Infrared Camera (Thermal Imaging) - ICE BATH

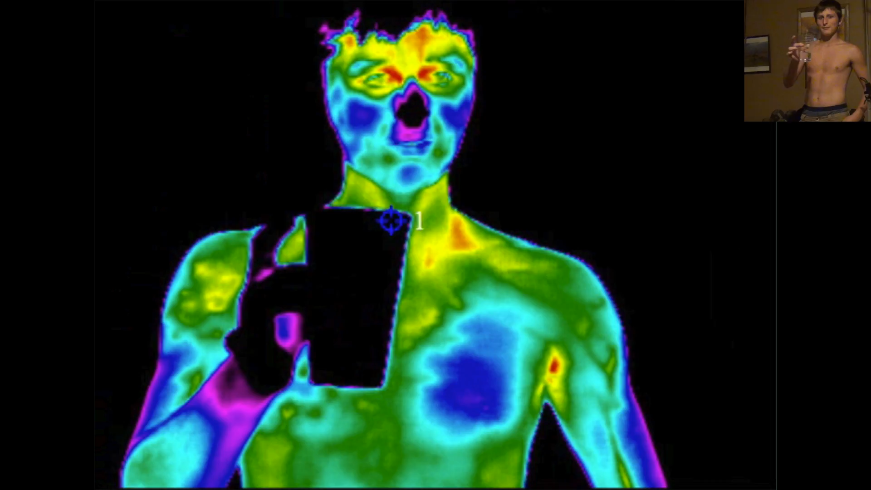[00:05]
This black thing that I'm holding, or the camera can see, is a glass of water and thermal images don't go through glass,
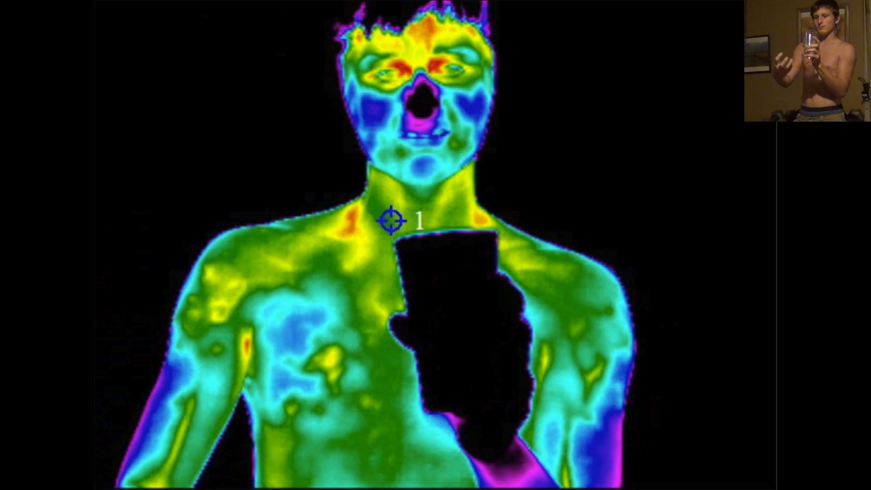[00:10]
that's why you can't see the temperature of the water, which is no new fact for you.
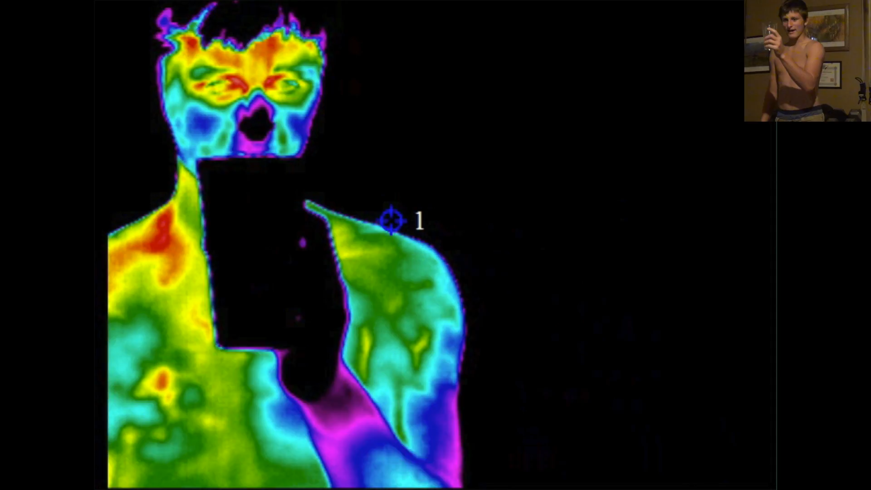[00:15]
And so it's cold, let me show you, looks like ink is spilling all over me, if you're looking at the thermal, if you're looking at me it just looks like I'm spitting water on myself. So I'm going to rub it around and it cools down your whole body really quick.
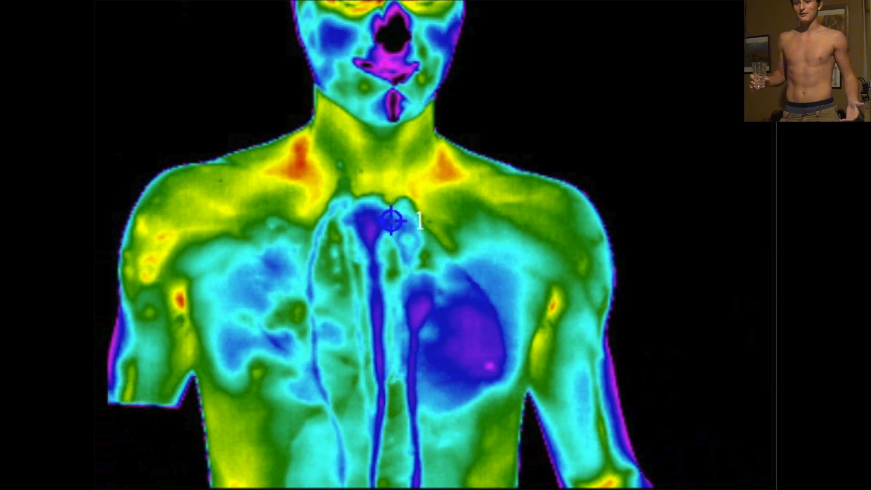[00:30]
So you see I have a few warm spots, let's see if I can cool them down with a little bit of water.
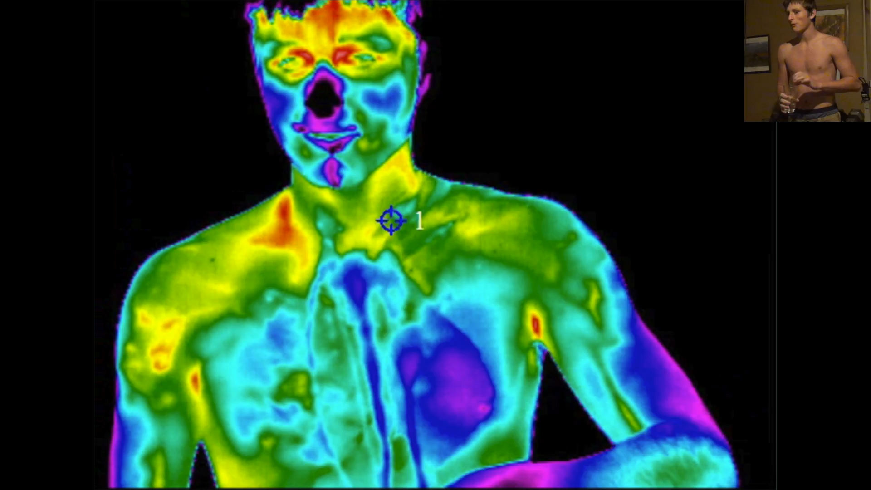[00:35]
It's like I'm painting on myself, it's like thermal art. So I just took those red spots right out, another hot spot around your eyes and around your forehead.
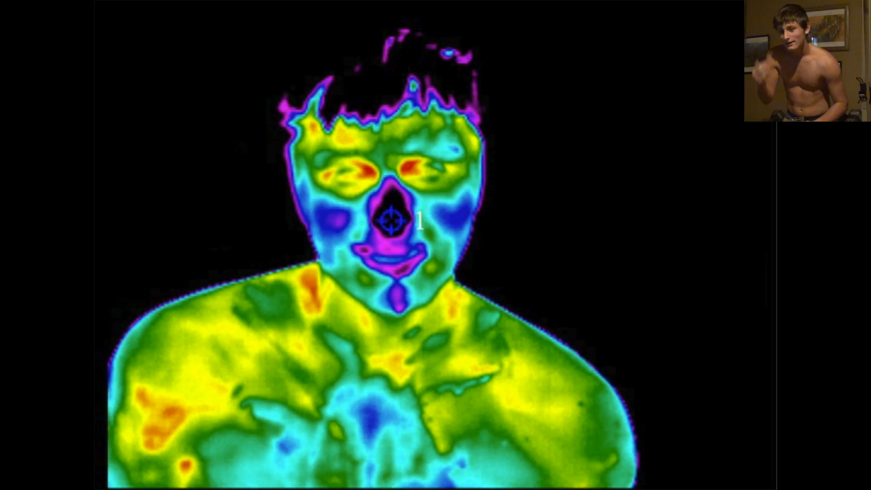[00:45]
So you can see those go away with just a little bit of water, yeah all this.
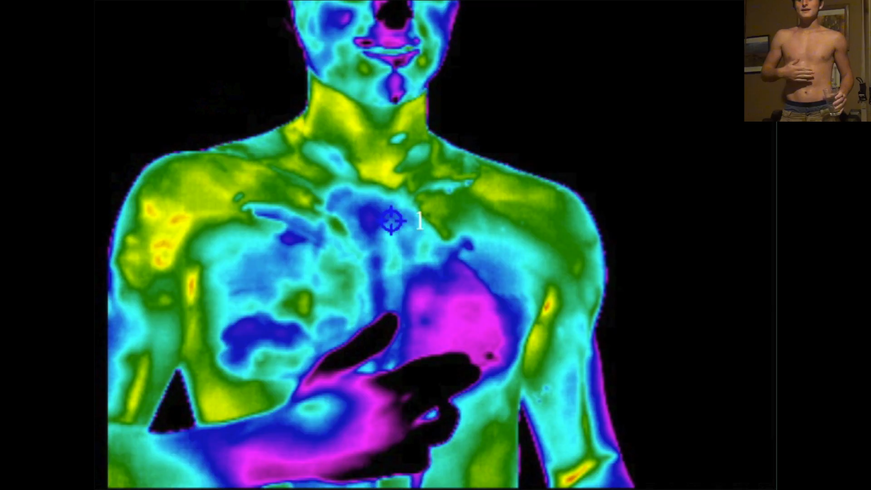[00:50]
This is actually, if you guys can tell, it's actually pretty cool that you can see that. I have a, like a, I have an issue here, I have like a tumor-ish thing, like not breast cancer, but like, I don't know what it is,
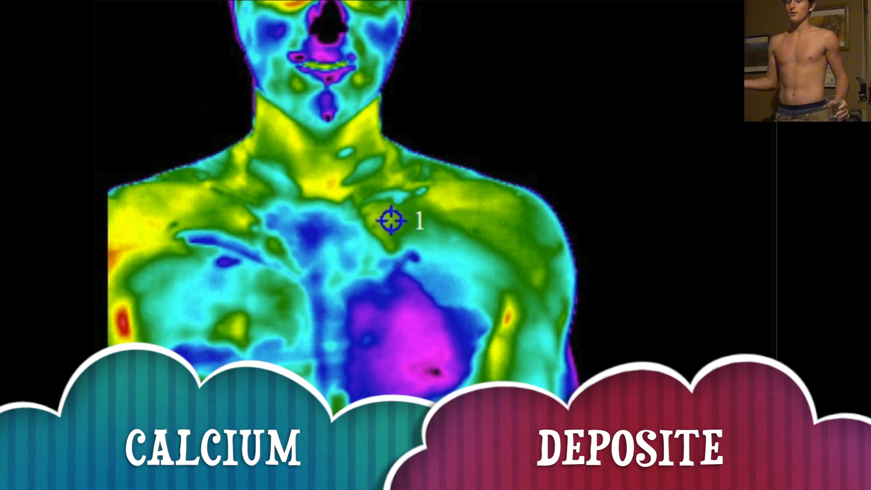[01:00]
but you can see how significantly colder it is.
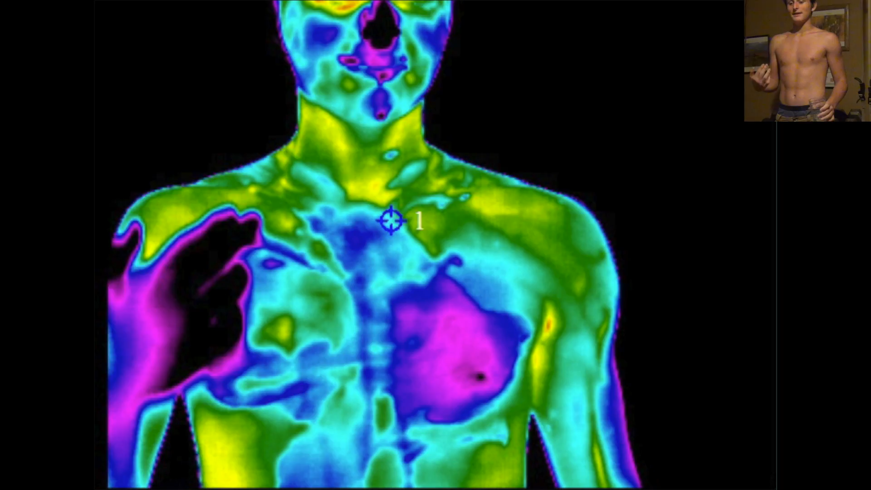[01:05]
And that's kind of something that my dad does with the camera, it's breast cancer stuff actually.
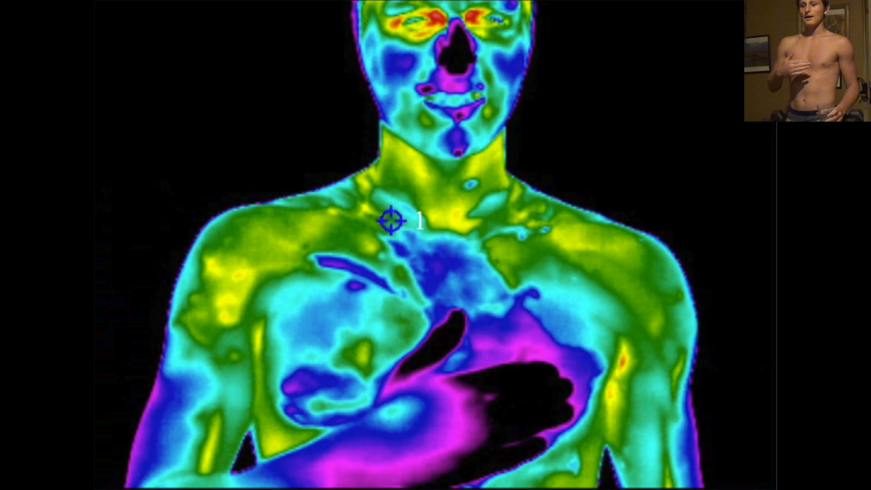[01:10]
And I'm a guy so I'm not too worried about that. But it's definitely something weird and I don't know what it is and you can see how significantly colder it is.
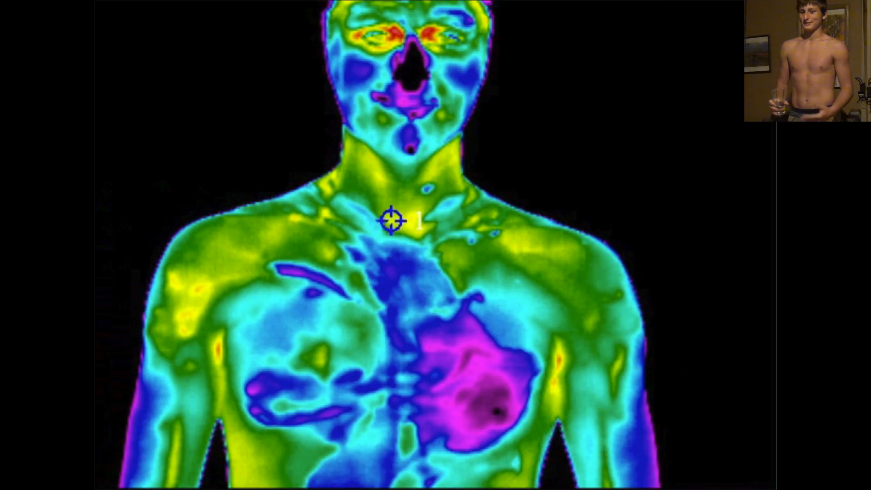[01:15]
So I'm going to take a little bit of this and I'm going to pour it all over me, see my hair is really cold already, so you won't see a difference there.
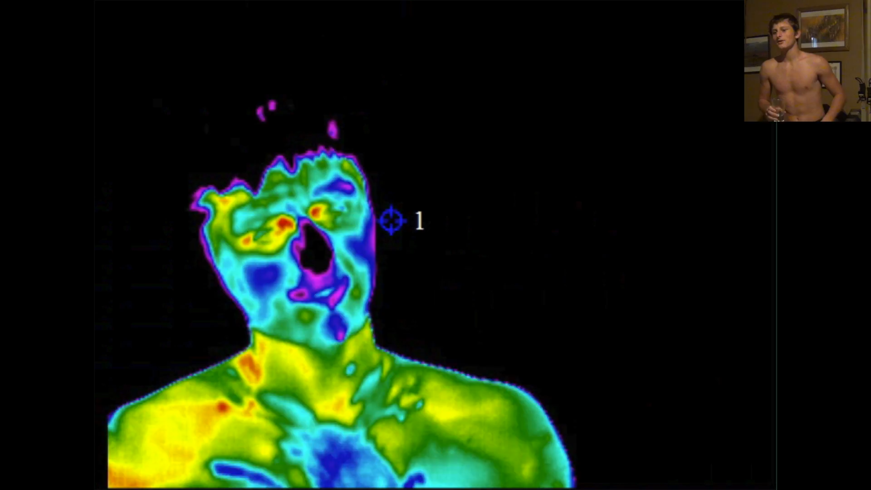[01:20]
But let me pour a little down my face. And I just basically turned on the colors.
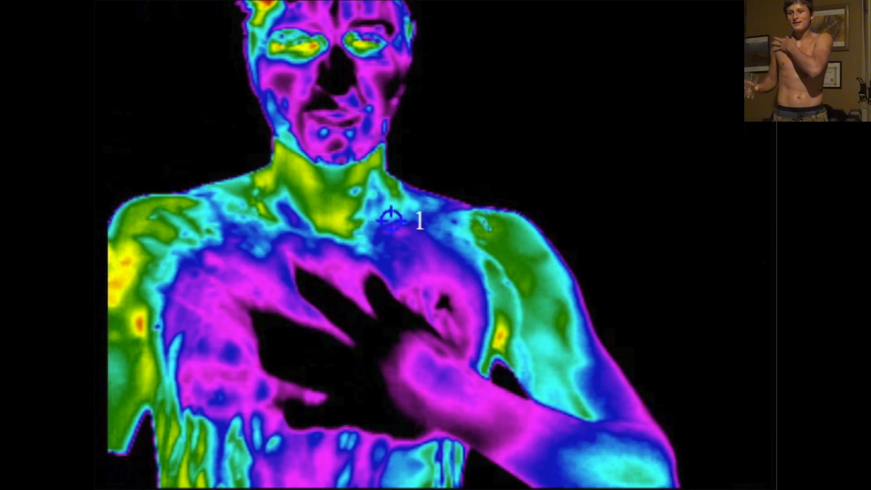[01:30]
And I'm still super wet and this is really gay if you're looking in that camera, but it's really fascinating if you look in that one. So I'm probably going to cut that part out just because it looks like I'm wiping baby oil a little over my body. My camera man is laughing here at me right now, but it's all cool.
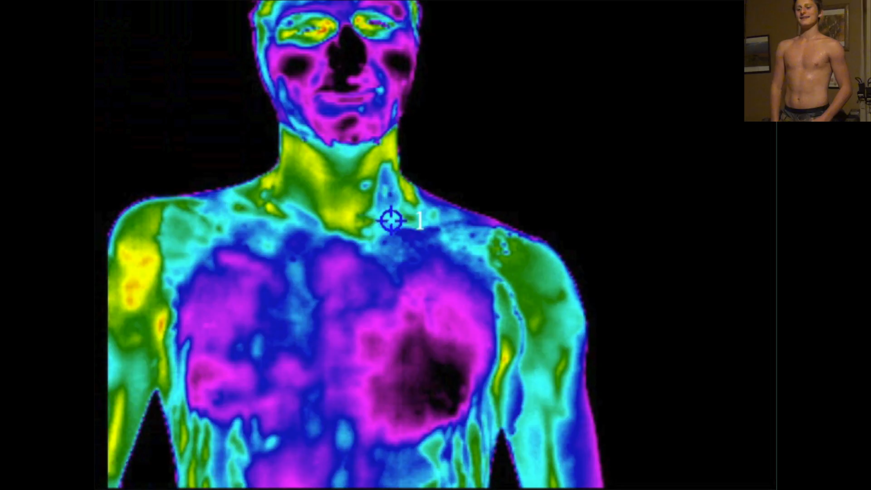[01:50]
And see, that is so weird how much colder that side is, but it is nippy out. So I think that's the end of this video, I just wanted to show you that. And one more to my face.